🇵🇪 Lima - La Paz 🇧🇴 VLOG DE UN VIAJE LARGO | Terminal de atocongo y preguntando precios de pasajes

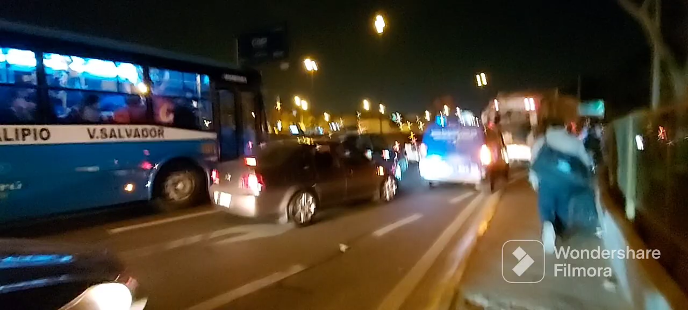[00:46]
Amigos, ya estamos cerca, Tocongo. Vean el tráfico. Pero solo doblando pañatotas, tenemos que ir recto.
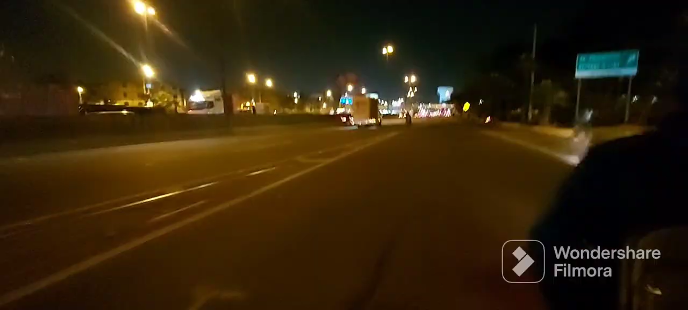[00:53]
Y aquí está despejado ya. El tráfico es por este lado.